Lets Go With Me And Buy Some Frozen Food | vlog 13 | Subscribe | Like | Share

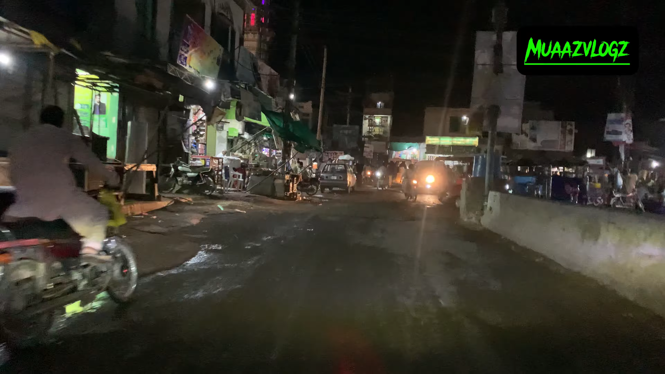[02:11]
तो गाइस ये सामने हमारा अड्डा है।
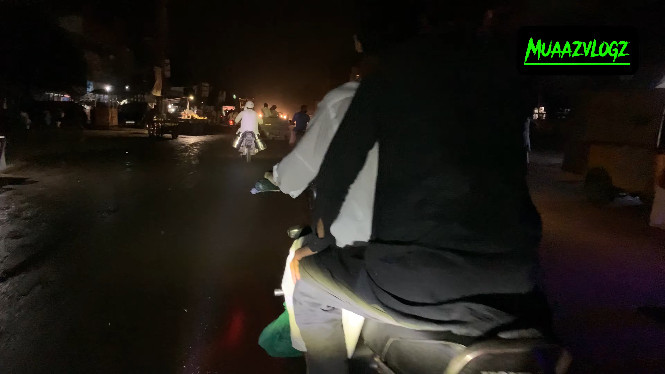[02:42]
लेकिन क्या करें सुप्रोसो तो इस साइड पे है।
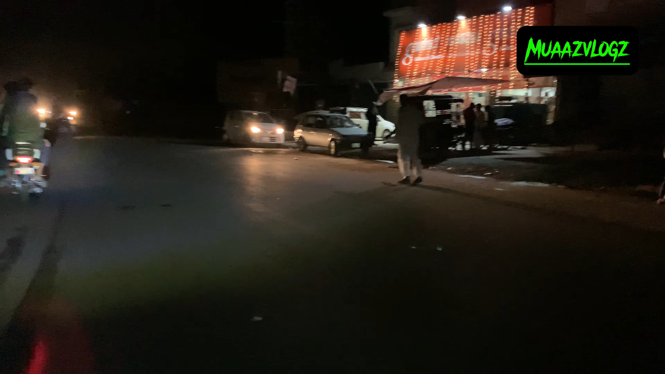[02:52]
तो भाई ये गोर में बैठ हुई है।
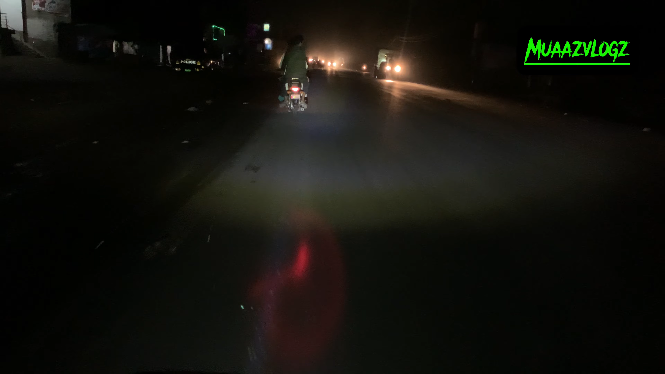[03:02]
तो गाइस यहाँ पे इतनी ज्यादा आंधी है, देखें।